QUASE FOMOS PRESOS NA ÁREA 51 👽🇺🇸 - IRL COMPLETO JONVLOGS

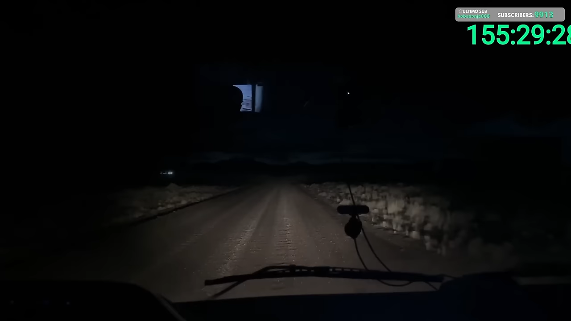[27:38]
queda aqui, viado. Na esquerda, ó. Ligaram as luzes na esquerda. Ei, ligaram as luzes na esquerda. Não tava ligado. Não tava. Será que quando eles veem o movimento, eles têm que ligar pra ir abordar? A não ser que eles tenham visão noturna, né? Olha tem, só, lógico que tem intermal, tem intermal que fica ligado. João, te amo. Sensor de movimento. Sensor de movimento. Eles abrem um monte de tudo, mas se tiver, já vai saber logo.